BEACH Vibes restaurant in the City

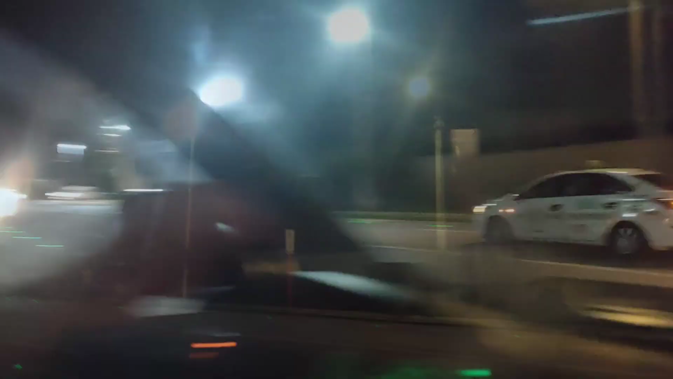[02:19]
Panguli na mi friend, diri sa left side ang San Rafael na kanto.
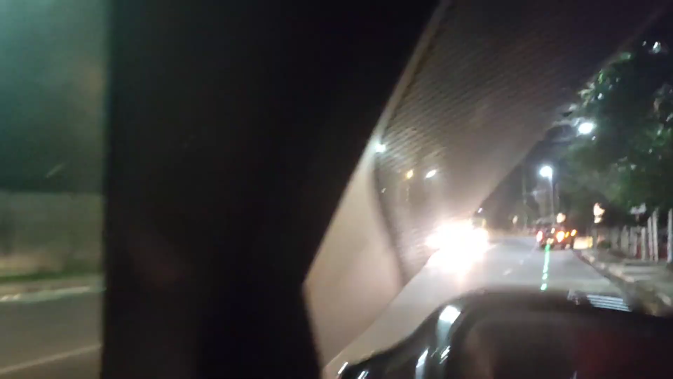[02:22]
Og diri sa right side ang padulo sa Crocodile Park.